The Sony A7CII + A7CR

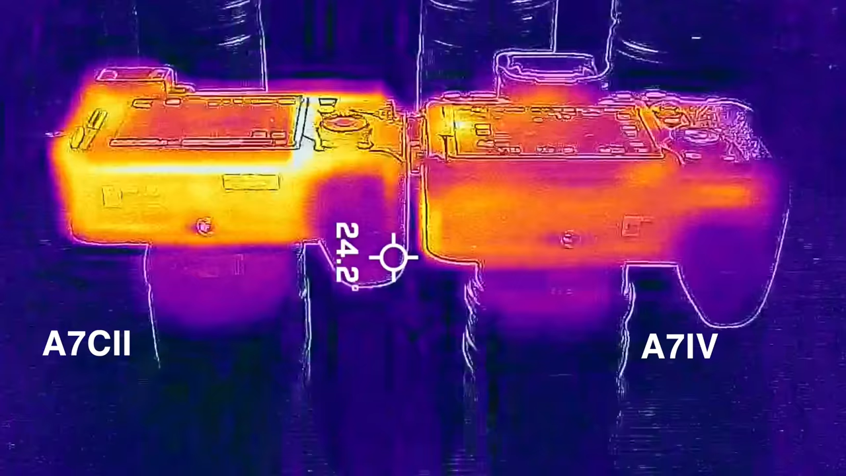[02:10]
the A7C II ran visibly hotter than the A7 IV and even to the touch for the entire duration of recording,